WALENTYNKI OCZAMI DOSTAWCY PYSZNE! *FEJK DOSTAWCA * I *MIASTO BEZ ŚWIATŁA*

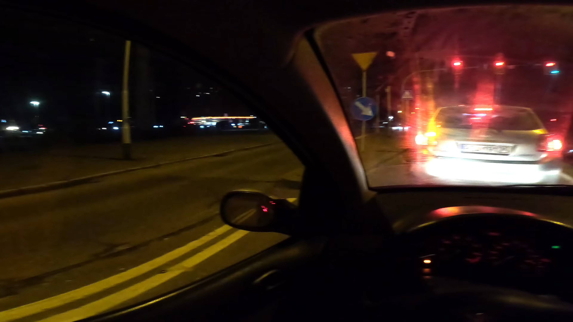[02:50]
25 minut Plus jeszcze dojazd I w ogóle To naprawdę by było Dużo szybciej I dużo taniej Podejście samemu Baczcie Ciemno jak w dupie wszędzie Ja nie wiem o co chodzi Wywaliło światło Tak Dasecznie sobie Franka oglądam Nic nowego Kurde Wszędzie pary Wszędzie pary No też by człowiek spędził Ale szczerze wam powiem Że ja To wolałbym se wyjść Proszę ja ciebie Na randeczkę Do jakiejś restauracji Posiedzieć Wiesz tak Kurde No rzadko jest okazja Żeby sobie wyjść gdzieś Kurde Ubrać się elegancko I w ogóle pójść se Poczuć się jak
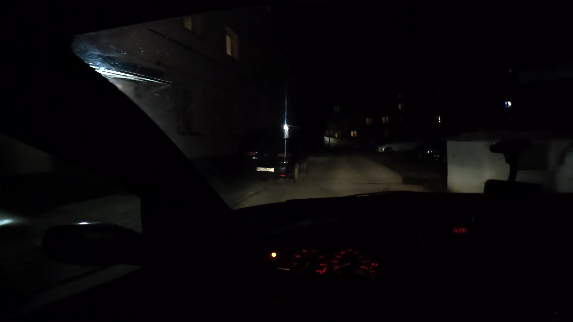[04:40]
ze stacji benzynowej Bo zdążyłem zatankować Na szczęście Tylko ja dopiero jak zgasiłem już silnik No to jest klasyk Powiem wam, że to jest na każdej akurat platformie To jest taka upierdliwość tych systemów One jakby normalnie wykrywały I kiedyś silnik zgasisz Żebyś tylko po prostu czasem tego auta Nie zostawił na włączonym Nie wiem jak to działa Ale to jest tak upierdliwe Godzina 18.30 Odpalili lampy Tylko te lampy to tak działają Jakby chciały a nie mogły Janosik mi piknął Że inspekcja za 200 metrów Inspekcja jest niby generalnie dla tirów Natomiast ta inspekcja To jest zazwyczaj po prostu Oznaczana przez ludzi jako dmuchanko No i ciekawe w sumie Dobra, ty chcesz przejść?